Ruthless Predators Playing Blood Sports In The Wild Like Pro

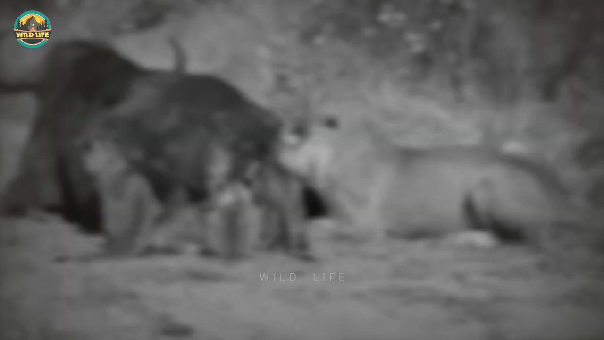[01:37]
eventually the buffalo was injured enough to prevent him from getting away and one lioness went off into the bush and came back with her cubs the cubs began to feed on the buffalo while it was still alive until it eventually succumbed to its injuries
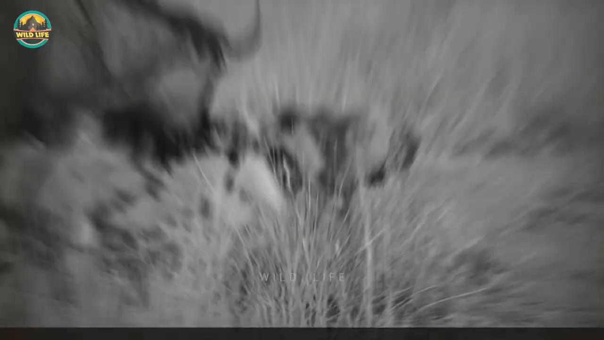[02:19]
watch these wild dogs are slicing open this wildebeest mother to extract her unborn calf some of the dogs yank on the snout of the wildebeest while others bite at the victims backside